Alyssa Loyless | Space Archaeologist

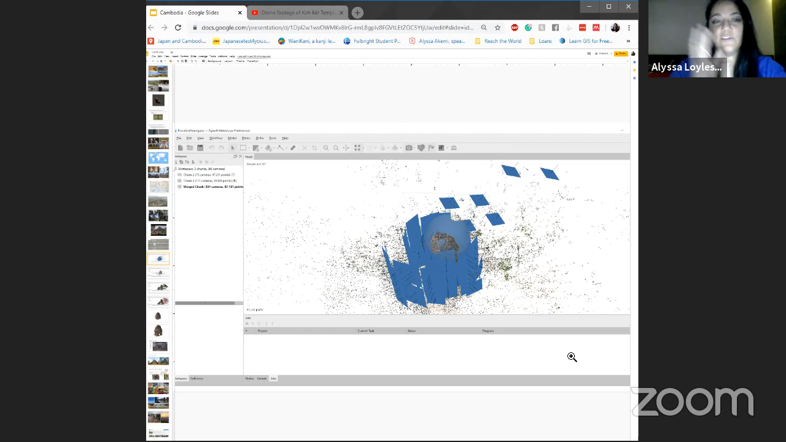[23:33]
And all of the blue squares represent a picture that was taken. And so the ones that are up high are from the drawing imagery. The ones from down below are from just on foot with the camera. And then when you remove those images, you get a sparse point cloud, which gives you a general shape of the model that you're making.
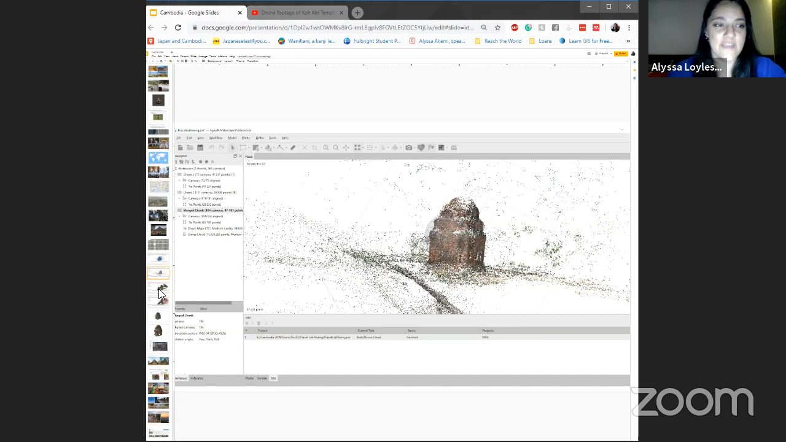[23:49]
And then from there, you build a dense point cloud where you can see more detail of the model. And then after that, you clean up and take away all the stuff that you don't really want in the model.
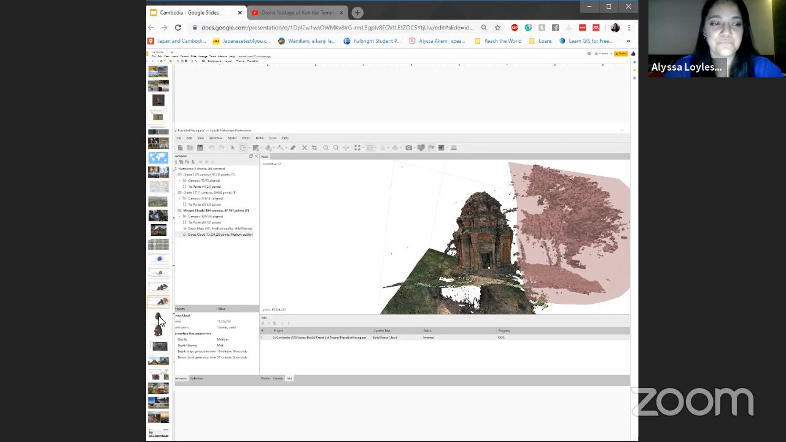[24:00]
And then you create the texture and you have a nice model of a temple. And this one was a really quick render. This one only took like maybe an hour or so, but really good renders will take sometimes days to be able to do like the highest detail for a model. And so modeling is very awesome.